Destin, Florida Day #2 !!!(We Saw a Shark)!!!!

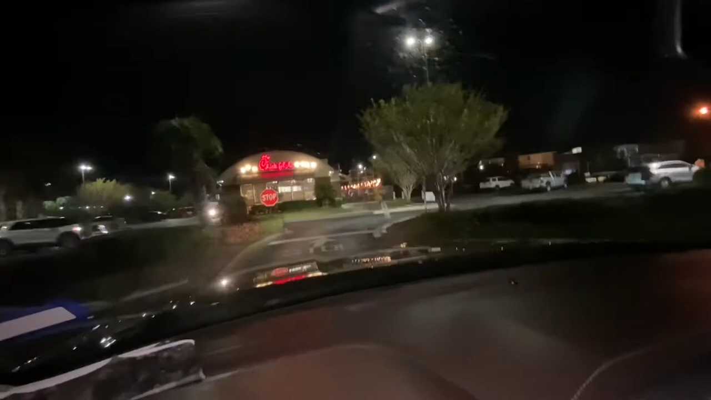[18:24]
Venimos al Chick-fil-A real quick. Lo bueno es que está luego enfrente del hotel. Mi papá le dice cheese fillets. Cheese fillets.
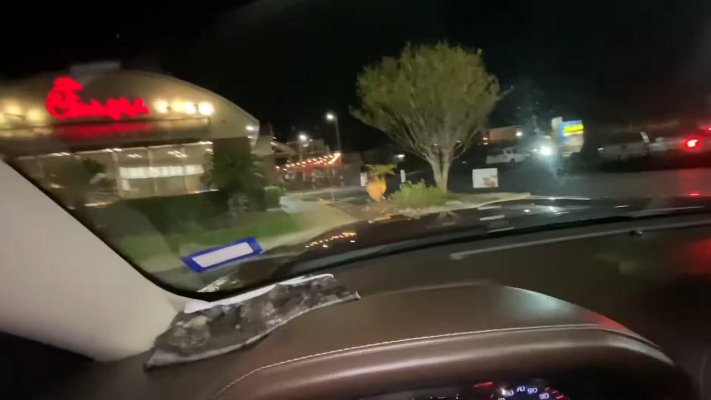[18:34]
Pues ya, vamos a agarrar una hamburguesita de pollo.
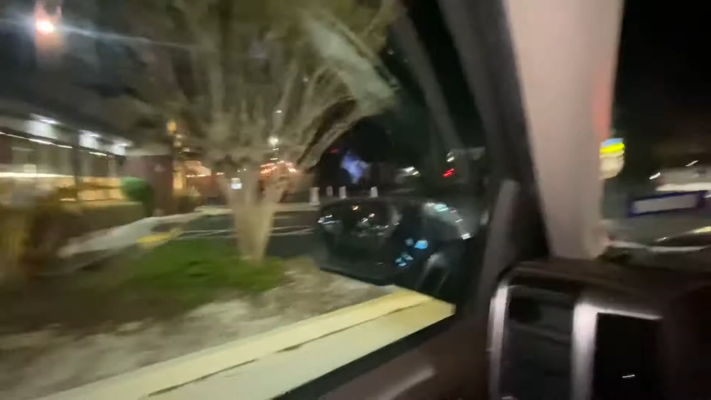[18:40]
Y luego yo creo que ir al jacuzzi. Mira qué bonito tienen las luces. El Chick-fil-A. Ok.